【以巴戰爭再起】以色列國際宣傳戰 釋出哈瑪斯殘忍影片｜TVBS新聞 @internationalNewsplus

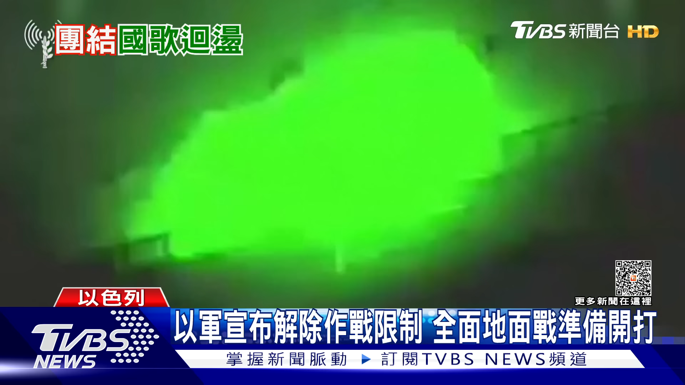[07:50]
趁夜间跨境袭击的哈马斯武装军遭到炮袭加萨边境出现大量坦克和装甲以色列宣布解除所有军事限制地面阵准备全面开打